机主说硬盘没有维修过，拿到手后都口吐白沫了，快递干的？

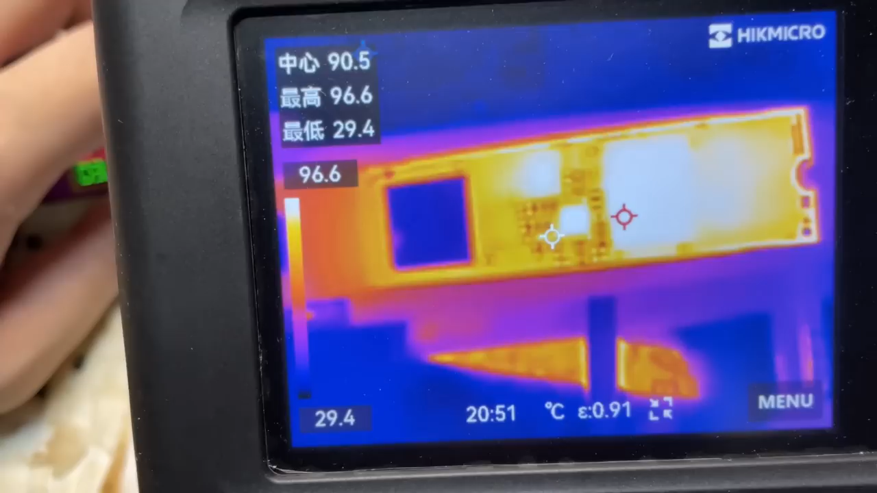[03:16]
虽然这一块盘外观看起来比较正常但是当我把透视挂打开的时候就可以发现它的异常了电源芯片这里直接白热化了
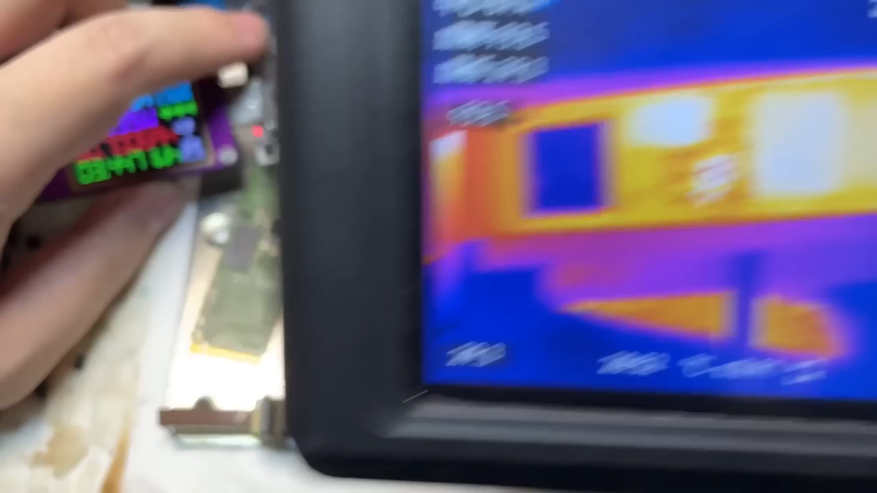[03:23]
虽然说正常工作的电源芯片它也会发烫但是绝对不可能这么烫的这么看可能不太清楚因为这一个芯片它就是黑乎乎的一片